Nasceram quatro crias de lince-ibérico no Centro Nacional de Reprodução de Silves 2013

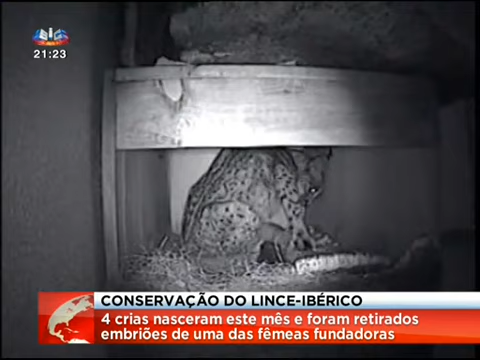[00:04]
No Centro Nacional de Reprodução do Lince Ibérico, em Silves, esta fêmea chegou a parir duas crias que acabaram por não sobreviver.